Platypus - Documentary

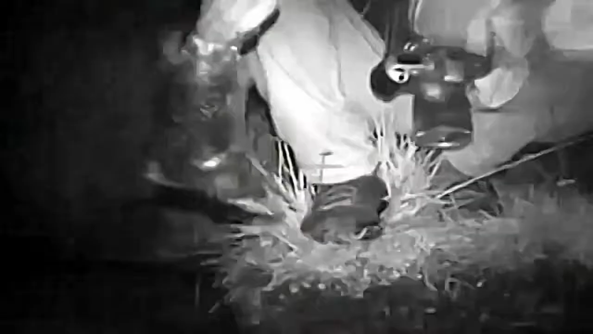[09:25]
We released this baby in one of the farm dams, and then it started immediately to feed along the border of the lake.
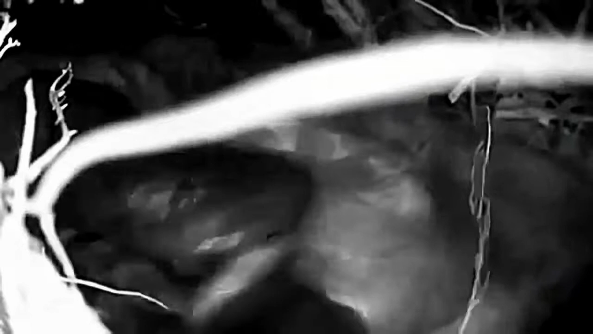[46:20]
The young stopped suckling and then began to rub their mother's bill. Are they taking food from her? Perhaps getting a taste of those little animals that they themselves will be eating in the next few weeks?
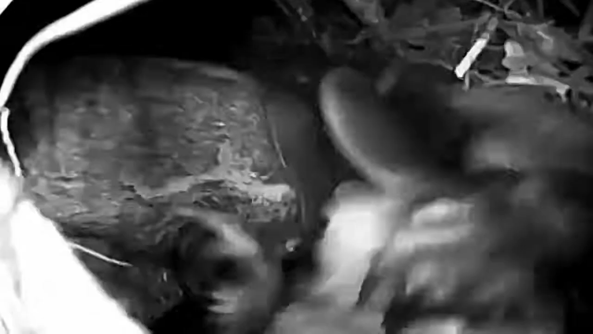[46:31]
Or are they drinking her saliva?
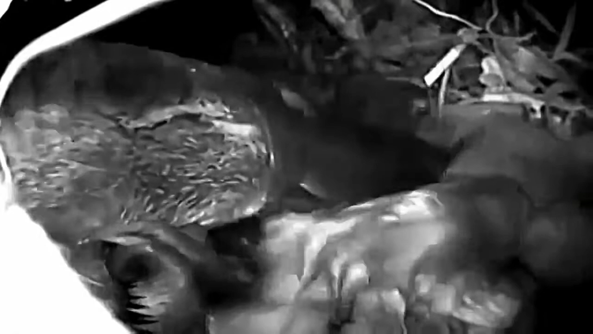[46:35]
Maybe getting some of the bacteria that will strengthen their immune system.
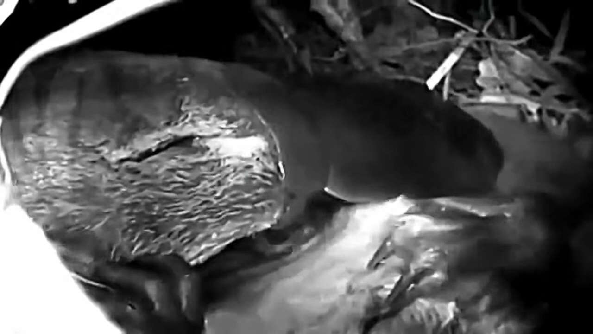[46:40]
We don't really know what we're seeing in these extraordinary pictures.